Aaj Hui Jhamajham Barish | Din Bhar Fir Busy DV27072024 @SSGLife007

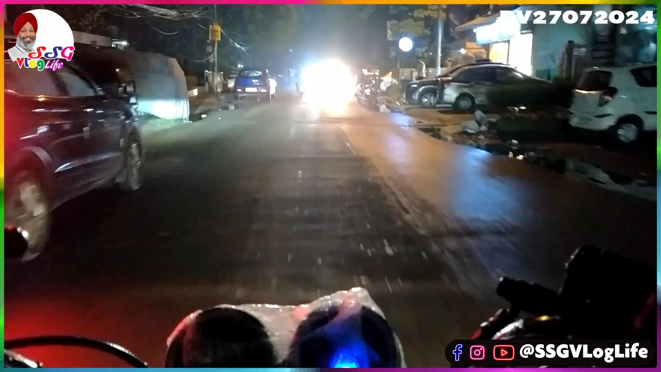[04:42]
थंडी है यूमीडिटी अभी नहीं बोल सकता क्योंकि बारिश होने के बाद ना सडकें
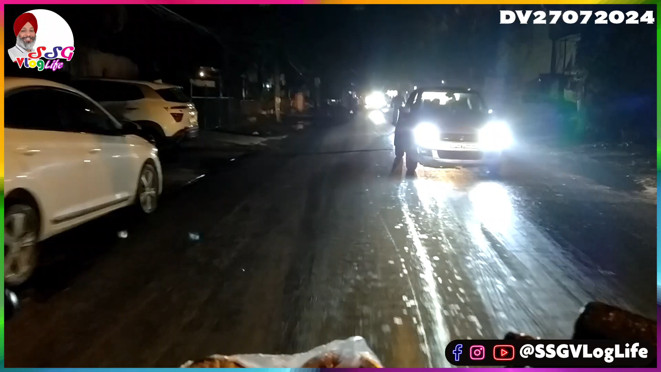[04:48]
भी गीली है और हवा भी गीली और अभी ना एक यह बारिश का रिपकर्शन मेरे को अभी अभी देखने में